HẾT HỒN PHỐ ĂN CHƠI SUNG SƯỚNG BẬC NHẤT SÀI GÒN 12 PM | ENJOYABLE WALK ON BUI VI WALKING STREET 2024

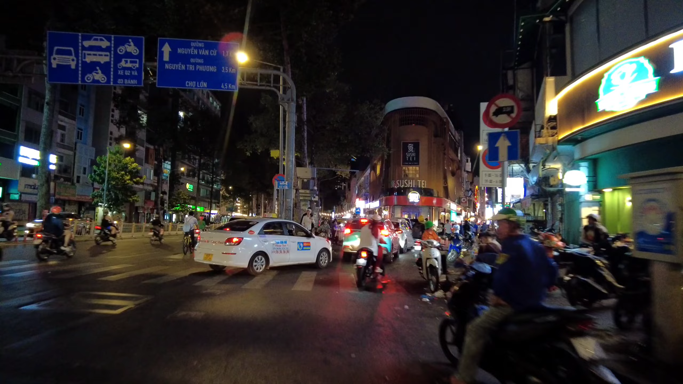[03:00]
Rất là nhộn nhịp luôn, thực sự đêm nha. Đấy.
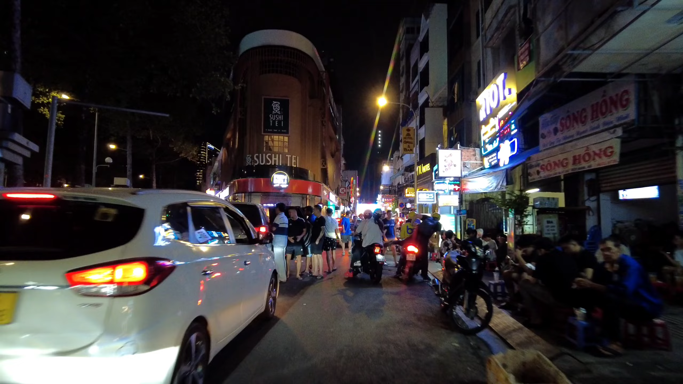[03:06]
À, 11 giờ đêm ăn nhậu thâu đêm suốt sáng luôn.
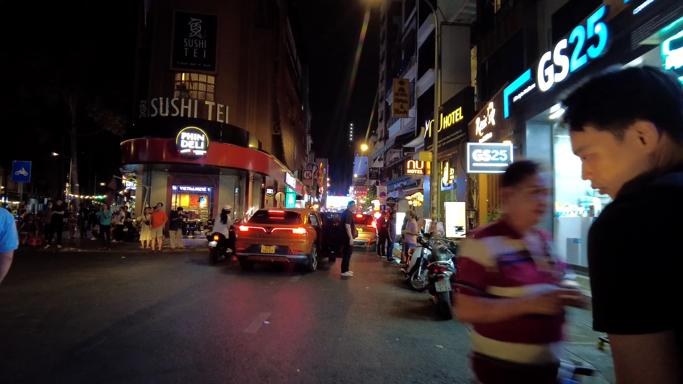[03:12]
Đấy, bên này quán ăn của thì là nhìn có vẻ giống như của Nhật mọi người này, cũng đông khách này, không kém. Bên này có cái tiệm của thằng Jumbo á,
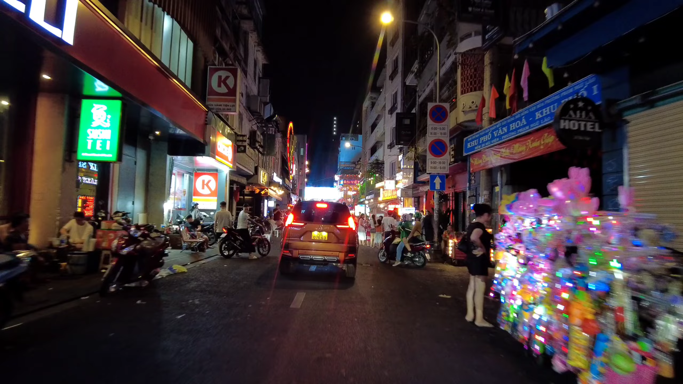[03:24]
thì có vẻ là đóng cửa nghỉ đâu. Đấy, nhường lại cho những cái quán bên này, quán này mọi người đổ ra đường á.
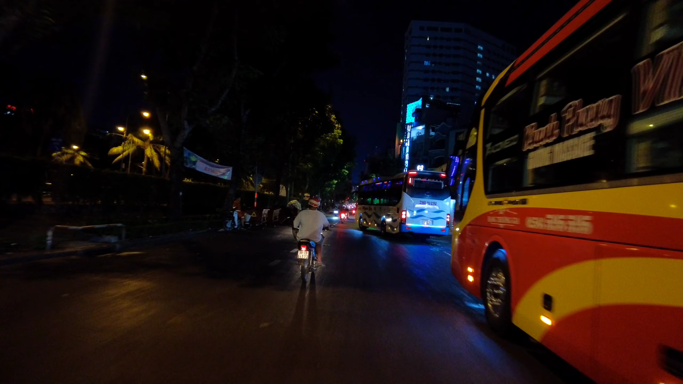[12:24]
Nhưng mà bây giờ những hàng quán ở phía bên ngoài này thì có vẻ tương đối là vơi vắng khách.
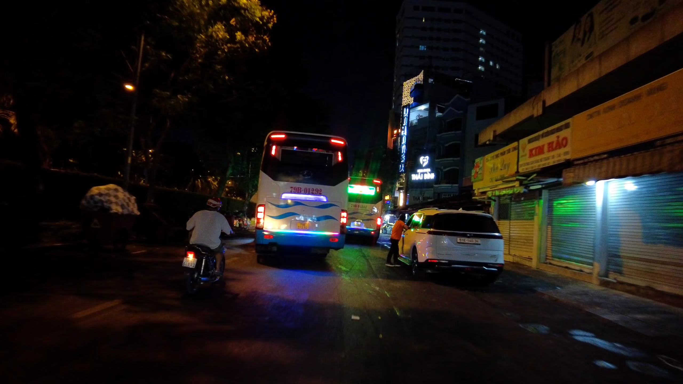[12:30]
Và khách bây giờ họ lại cho chuyển vào hết vào bên trong rồi. Bên trong ăn uống vui chơi bên trong hết luôn này.
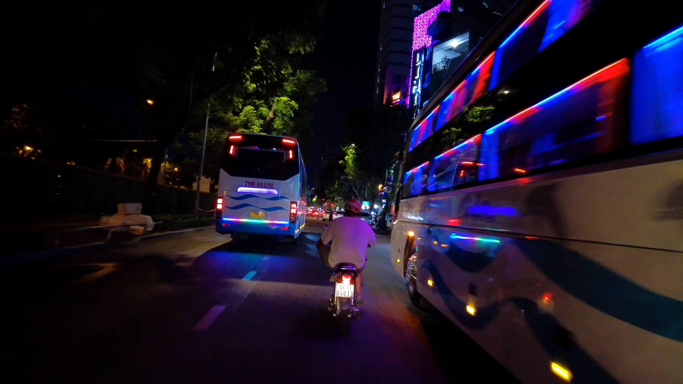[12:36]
Du khách bên ngoài đang đổ về bây giờ, người thì ra người đi vào. Vâng, thì hiện tại thì Hải đang có mặt tại đường Cống Quỳnh nha mọi người. Mình sẽ đi dọc khu vực này, sau đấy mình về với đường Phạm Hùng Lão. Qua tới khu vực này thì mọi người thấy là đường xá nó tương đối là vắng, nó không có nhộn nhịp lắm nữa.
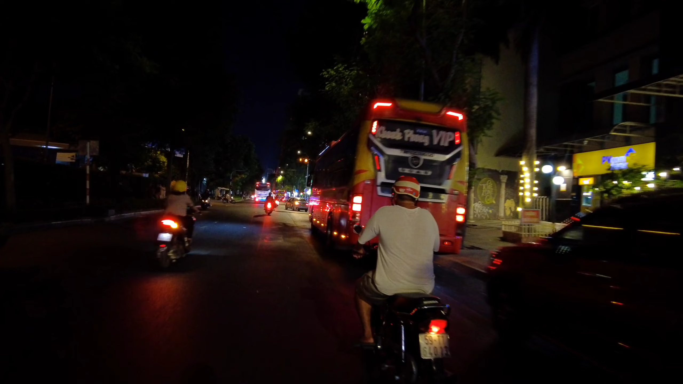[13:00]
Mọi người tập trung về phố Tây rồi, đấy cũng nghỉ ngơi. Bên này có chợ X Singapore đây. Khách đi về phố Tây ấy.
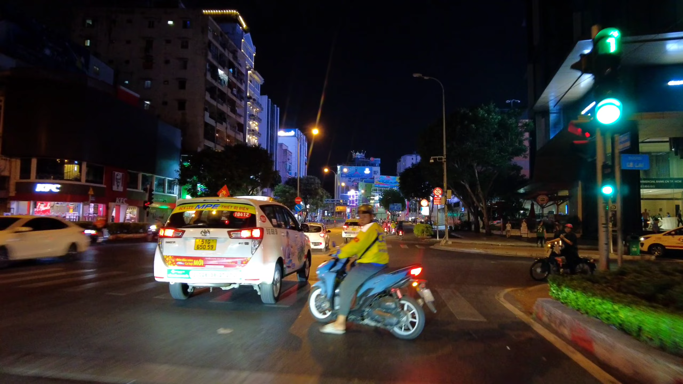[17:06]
Này. 23 giờ đêm, gần 24 giờ.
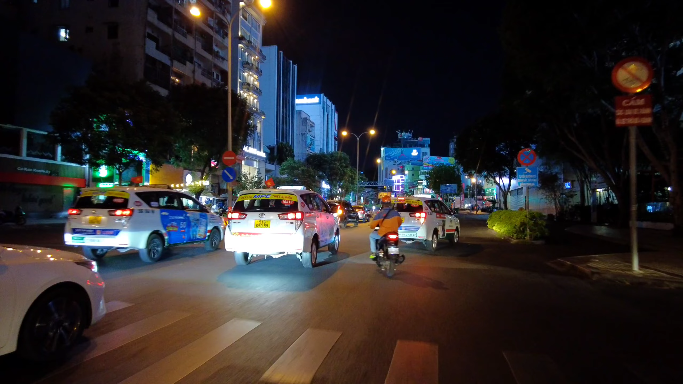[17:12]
Người đổ đường luôn luôn. Đấy, nhất có tay bùi viện cũng như là cuộc bắt xe đi chơi. Bên này thì có bánh mì mọi người này. Đêm mọi người đi đây cũng có một số quà ở ra gái á. Đây mà đây, bên này 3 chiếc xe. 1, 2, 3, 3 chiếc xe 45 chỗ con khách trên khu vực bên kia này. Đấy, toàn bây giờ xe sướng, toàn xe xịn mọi người.